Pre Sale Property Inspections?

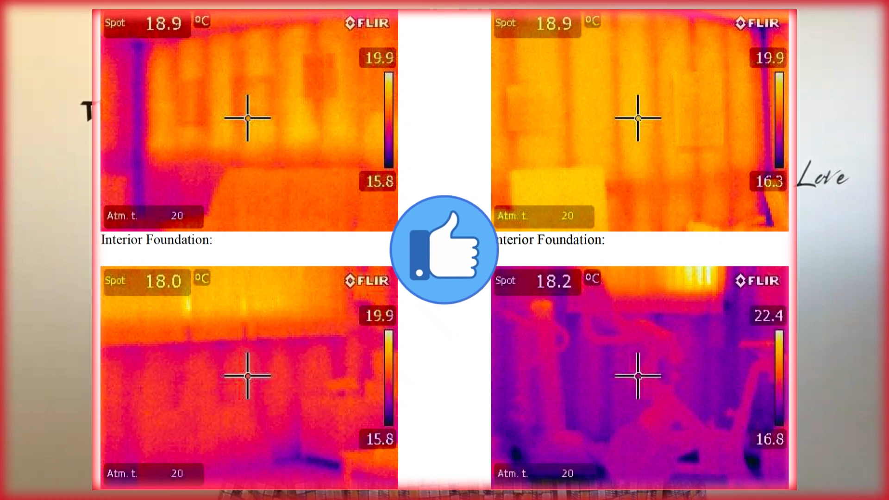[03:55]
They'll also do some thermal imaging to check out any hot or cold spots to see if there's an issue there.